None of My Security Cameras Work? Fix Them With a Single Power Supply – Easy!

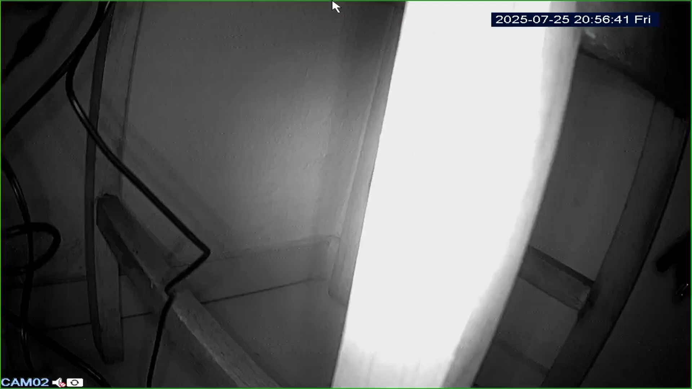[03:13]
Infrared light is invisible to the human eye, but when the LEDs are on, you might see a faint red glow.